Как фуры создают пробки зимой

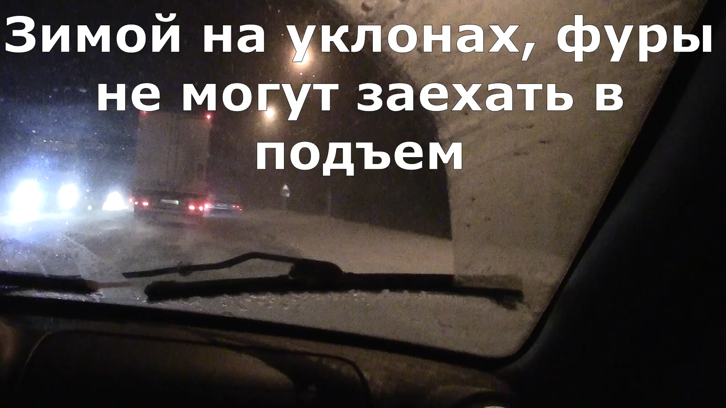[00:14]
Вон. А, нет, это не тот знак. Ладно. Суть в чем? Небольшой уклончик, и вот фуры, они не могут в него, короче, въехать. Еще здесь снегопад. Вот сейчас вам тут подсветим немножко. Чуть-чуть снежка буквально выпало, все. Фура не может въехать. Фура не может въехать, две полосы в это, точнее, по одной полосе в одну сторону, все, мы встали прямо наглухо. Ну, точнее, мы едем, но 30 километров, потому что фура не может заехать в гору.
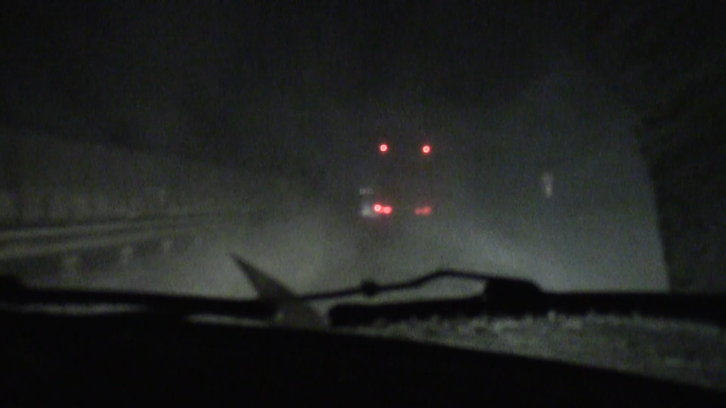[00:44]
А вот под Кстово, там вообще все наглухо стоит буквально, прямо на десятки километров. Там несколько горок, и фуры все не могут заехать, и они прямо бросают машины. Бросают машины в несколько рядов, причем, то есть 2-3 ряда, и никуда не едут. Еще они делают такие нехорошие вещи, как перекрывают обочину, чтобы маленькие не могли обогнать их по обочине. И вот из-за этого получаются пробки. Вот такие сейчас погодные условия.
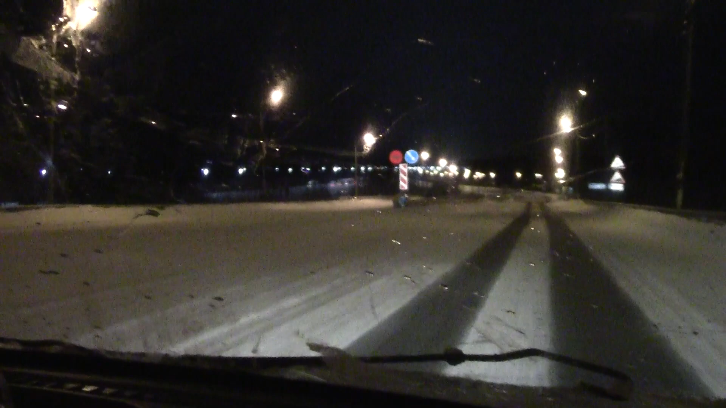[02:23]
Не знаю, видно вам, не видно, вот тут вот, вот там вот подъем в горочку, а мы как раз объезжаем вот этих вот всех молодых людей на фурах, которые в подъеме встали наглухо.